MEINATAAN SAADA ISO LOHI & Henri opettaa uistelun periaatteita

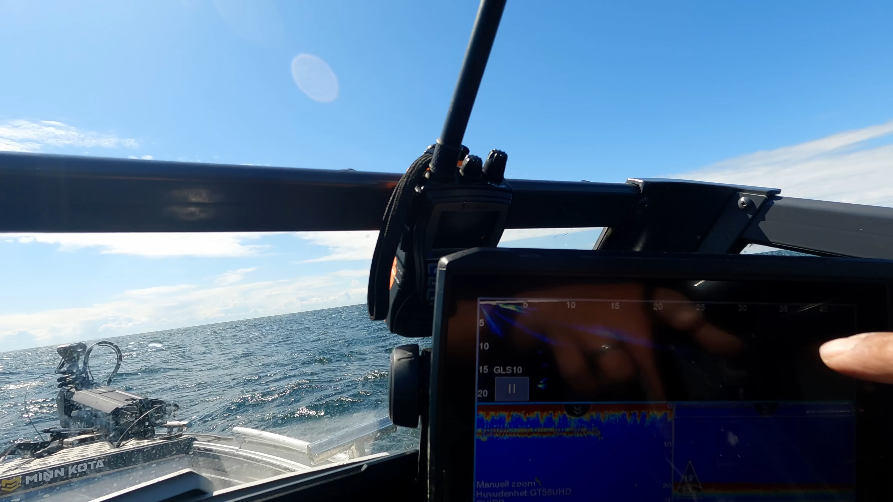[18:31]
Siellä on joku perässä joku. Joo. Missä? Kävi vilahtamaan tossa kahden viiden kohtaan. Ei tää keinuu niin kovin sitä pysty kohdistamaan niin tarkasti nyt.
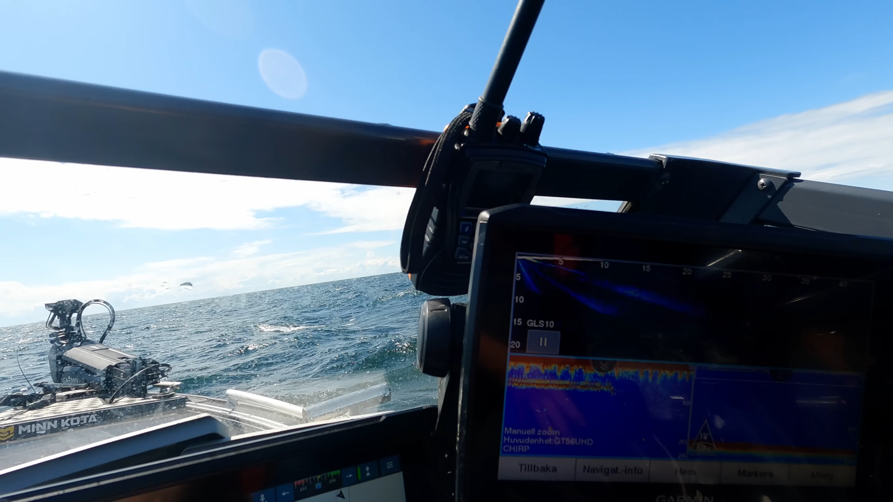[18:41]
Niin. Mut tuot pystyy näkemään kaloihin. Joo pystyy. Ja kun se on zoomattu kato niin matalalle kuitenkin nyt. Ne siel piirtää sen lohen niinku hylkeenä melkein.
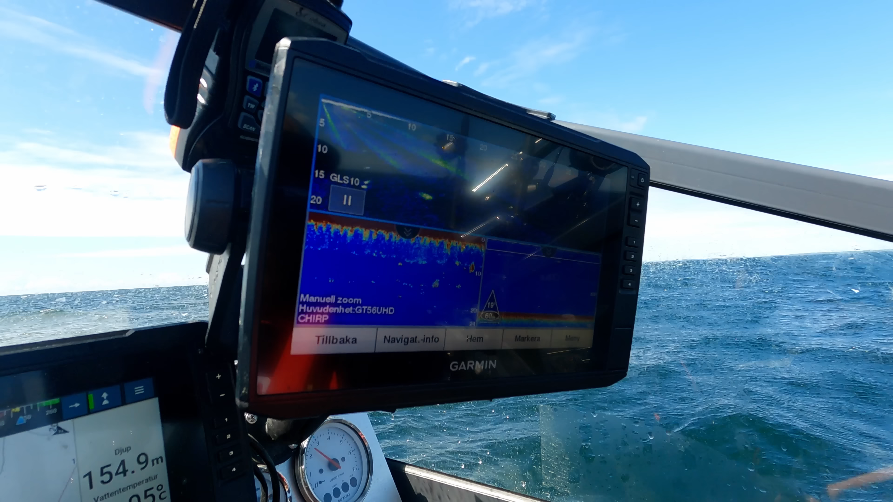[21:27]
On screen: depth 154.9 m
Nyt suullistumme kohtaan nyt. Kato mut ei lyö. Ei lyö, ei. Lähti pois vaan.